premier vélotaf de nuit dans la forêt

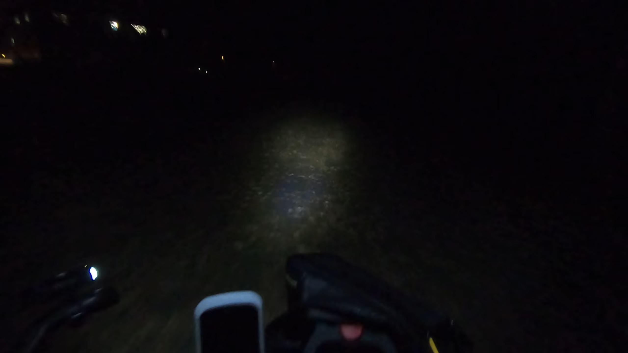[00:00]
Voilà, nous entrons dans la forêt noire. Bon, faut se réhabituer, c'est le début de l'hiver, c'est pas évident, mais ça le fait, enfin j'espère. Ce qui est un peu chiant, c'est qu'en ce moment, il y a des feuilles mortes par terre, et du coup, c'est un peu glissant et on voit pas bien surtout ce qu'il y a sous les feuilles. Bon, logiquement, il n'y a rien puisque c'est goudronné, sauf si des personnes mal intentionnées ont été y mettre quelques punaises.